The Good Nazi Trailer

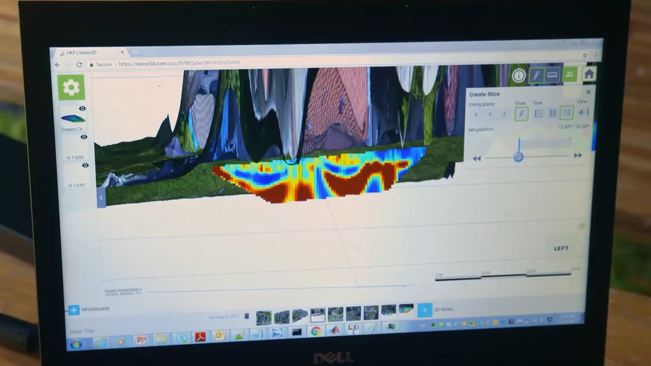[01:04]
We have two distinct pits here. It's highly likely that there are still bodies in that area.